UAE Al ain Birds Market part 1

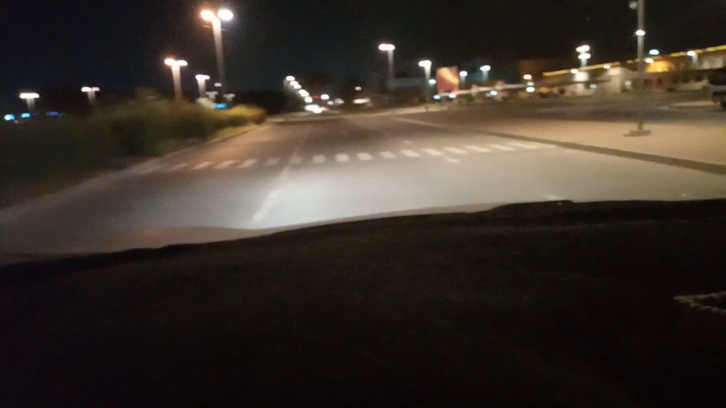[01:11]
بروسے کے برڈز دیتے ہیں یعنی بالکل ہونس بندے ہیں تو وہ میں آج آپ کے ساتھ اس ویڈیو میں شیئر کروں گا بس ابھی میں پہنچنے والا ہوں اس روانڈا بوٹ سے میں لفٹ کر کے بلکل الین برڈز این ایمل مرکیٹ کے مین گیٹ پہ پہنچ جاؤں گا جیسے کہ آپ دیکھ رہے ہو یہ ہے جن آپ الین برڈز مرکیٹ کا مین گیٹ تو ابھی میں انٹر رہا ہوں اس میں صرف آپ کو این